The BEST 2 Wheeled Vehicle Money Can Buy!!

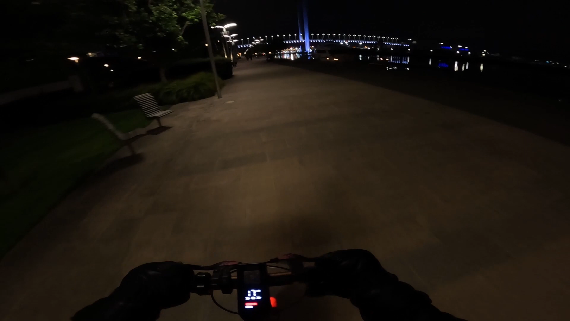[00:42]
Oh, mate, look at this handling. It handles better than the Rebel.
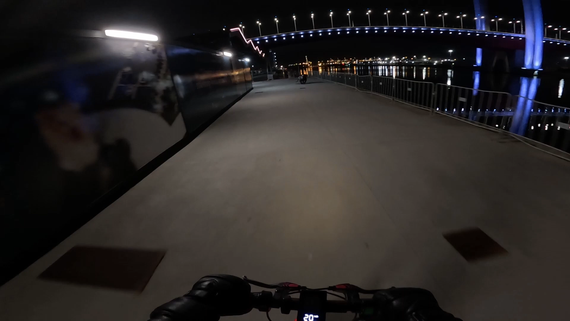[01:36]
Hit the apex. Oh, it ends. Never mind. Ah!
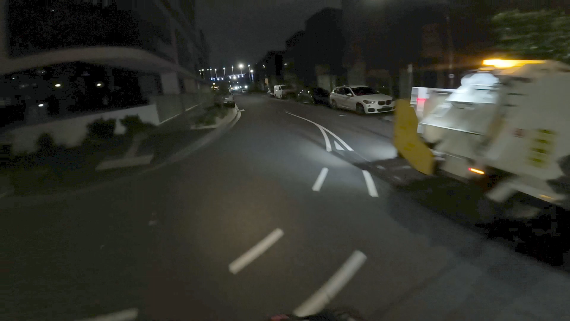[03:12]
Inhuman speeds we are hitting right now.
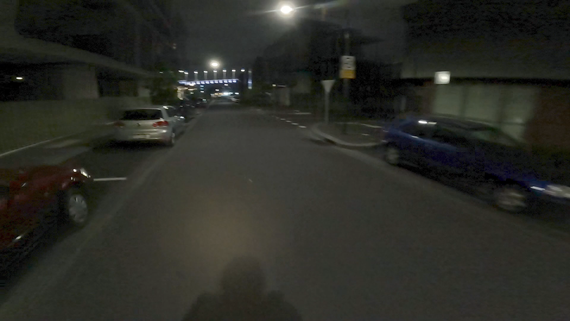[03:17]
Unbelievable. Oh. I don't know if this continues, ladies and gentlemen, but we are having a blast and we have no idea what the fuck we're doing.
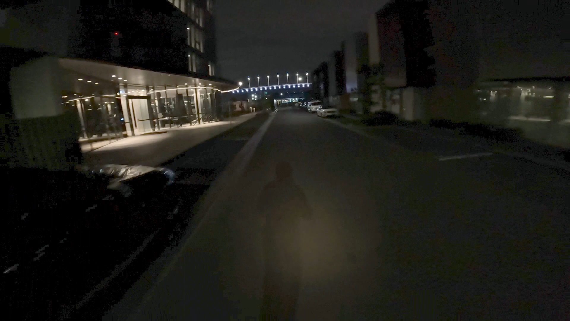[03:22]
Oh, I don't think it does. It's alright, we can go left. We went across before we hit the dead end. It's alright, we can go left. You want to go in there.
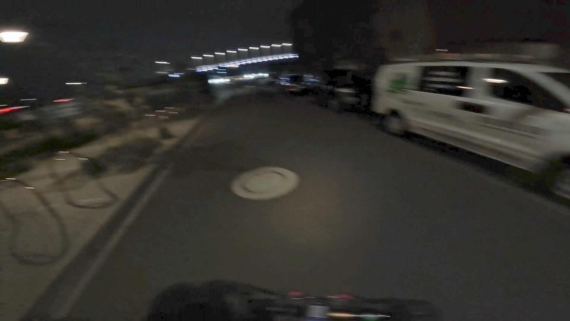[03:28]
It's alright, mate, we can go this way. Mate, fucking give me a warning, mate.
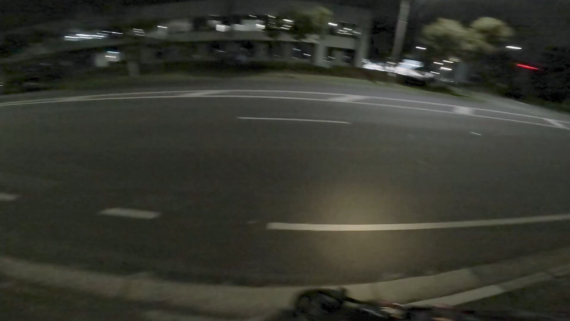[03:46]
Achievement unlocked. Oh, I'm trying to go fast, it won't let me. It is a truck.
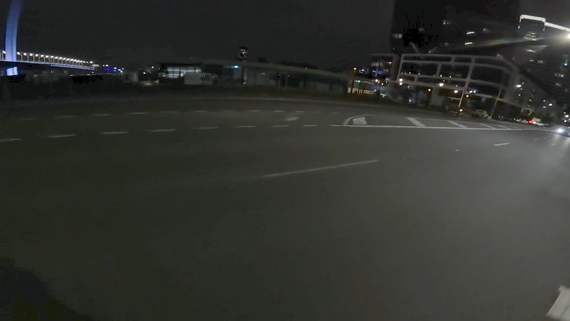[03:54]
I'm fully pinned, it won't go any faster. Can't wait till the wind fucking knocks you off. Well, that's a lot bigger than I thought it was.
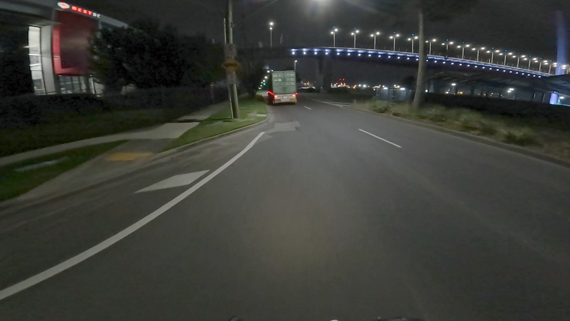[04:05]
Wait. Slow down and let me fucking overtake you on the road. I'm trying. Oh, let me press the slow button.
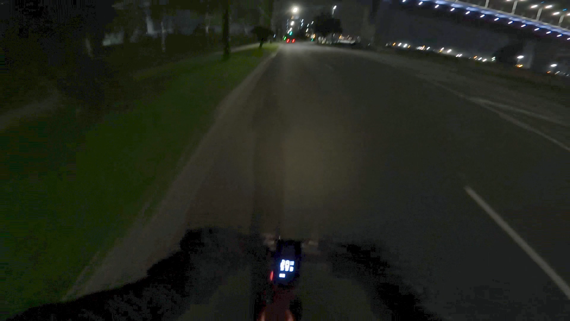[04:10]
I'm in sensible mode now.
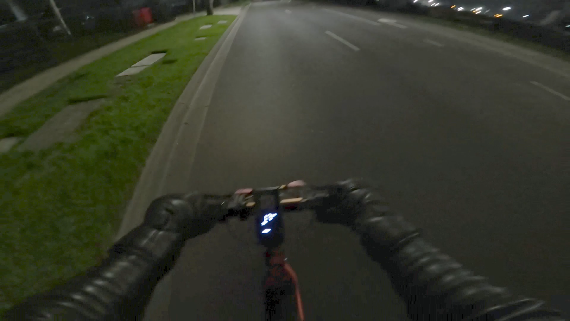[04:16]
There's a car coming. No, it isn't. I'm in sensible mode.
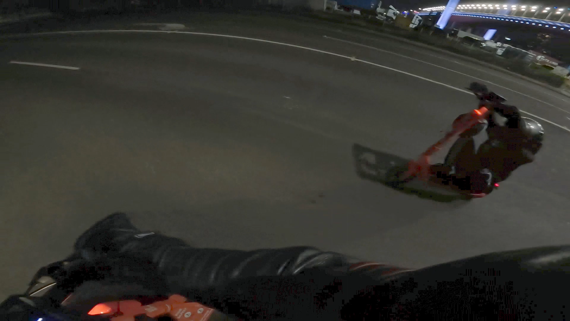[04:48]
Oh, mate, what a mighty world warrior. Come at me.
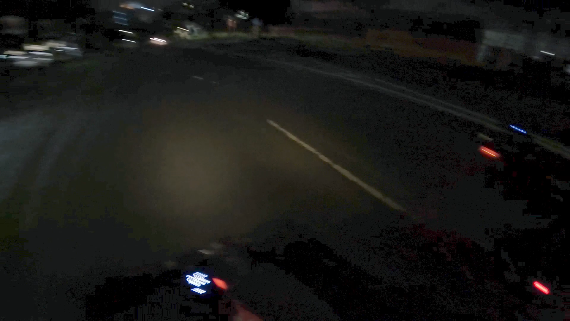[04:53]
Gotta fucking, oh, it's getting dark down here. Oh no, the concrete. Oh, I'm gonna fight you for this position.